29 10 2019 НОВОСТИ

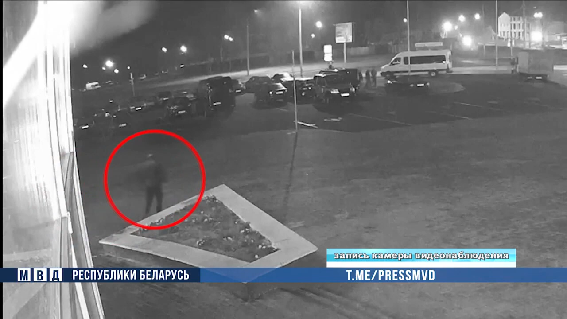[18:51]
Операция «И» попала на запись систем наружного наблюдения. Патрульные милиционеры припарковали свое авто возле магазина и вышли из салона. Через некоторое время к нему подошел мужчина и порезал протектор ножом. Вернувшимся к машине милиционерам пришлось ставить запаску, а утром они обратили внимание на то, что порез рукотворного происхождения. Изучив запись камеры наблюдения, они заметили, что подозрительный мужчина, стоявший у патрульной машины, зашел в магазин. Когда сотрудники посетили торговую точку, то, к своему удивлению, сразу там его и нашли.